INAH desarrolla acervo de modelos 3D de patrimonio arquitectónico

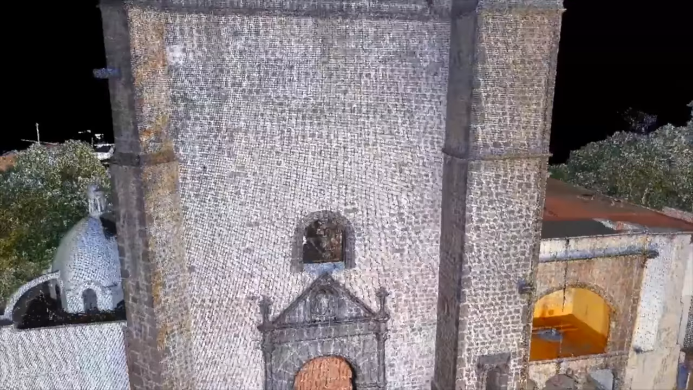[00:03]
En un lapso de poco más de cinco años, el Instituto Nacional de Antropología e Historia ha integrado un acervo de 85 modelos tridimensionales del patrimonio arquitectónico,
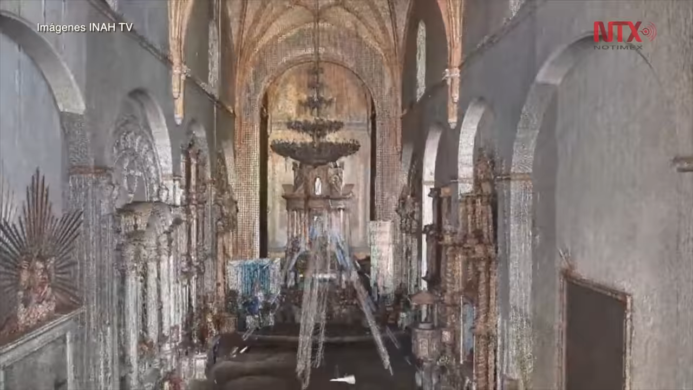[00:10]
arqueológico e histórico del país, gracias a la implementación de la tecnología de escaneo láser 3D.